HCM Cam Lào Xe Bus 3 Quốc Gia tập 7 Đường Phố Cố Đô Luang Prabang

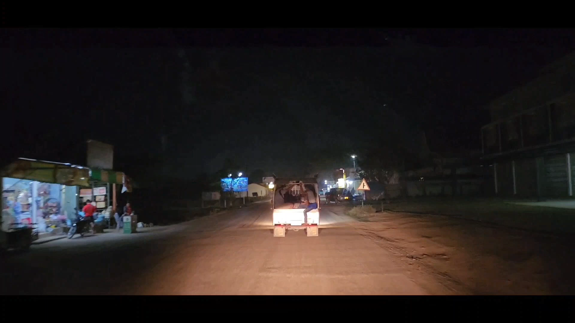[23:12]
cũng không có hết hạn luôn, không có hết hạn sử dụng luôn, chạy cái nào hư thì thôi.
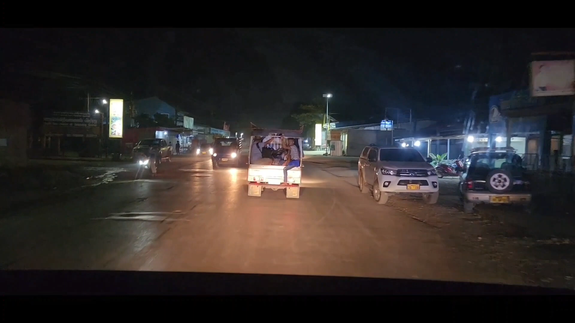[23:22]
À, rất là nhiều cửa hàng quán ăn Trung Quốc bản hiệu tiếng Trung Quốc rất nhiều luôn.
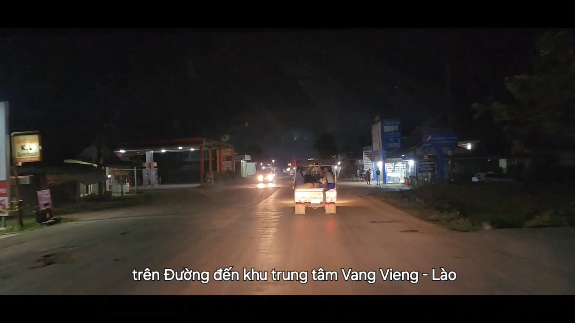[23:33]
Chả ghi số đề là hoàn toàn hợp pháp nha, ngồi ở ngoài đường và ghi số đề một cách công khai hoàn toàn hợp pháp.
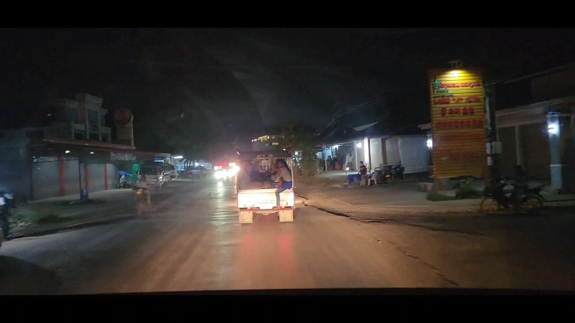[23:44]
Bây giờ là khoảng 7:30 nha, mình sẽ về khu trung tâm của Văn Viên Lào, sau đó đi tìm nhà nghỉ khách sạn, tối nay sẽ chơi ở chợ đêm
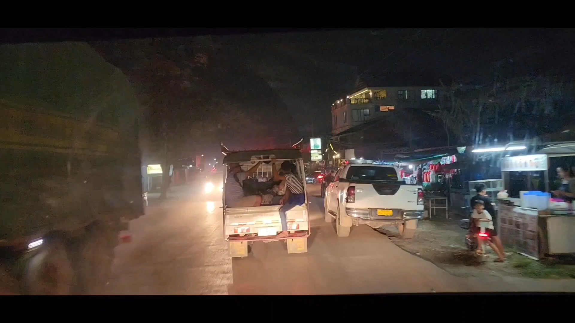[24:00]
và khu phố Tây. Sườn xám Trung Quốc quá trời,
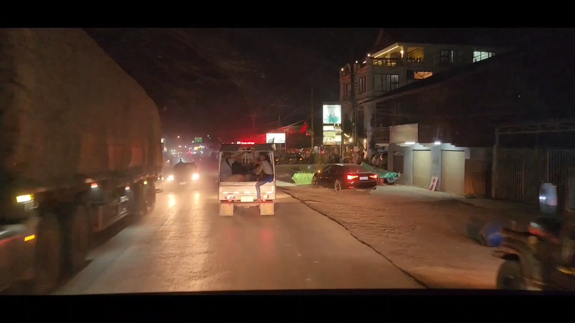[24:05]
đường khá là bụi,
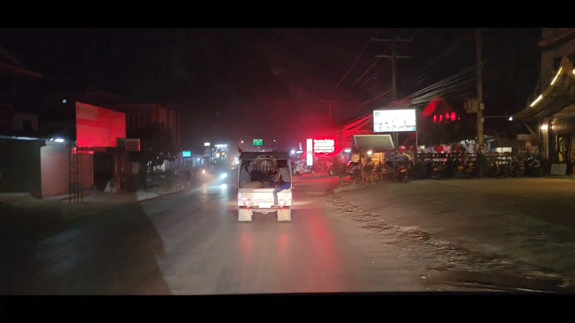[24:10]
có anh chị anh ngồi trên chiếc xe túc túc thì các bạn thò cái chân xuống là rất là nguy hiểm ha.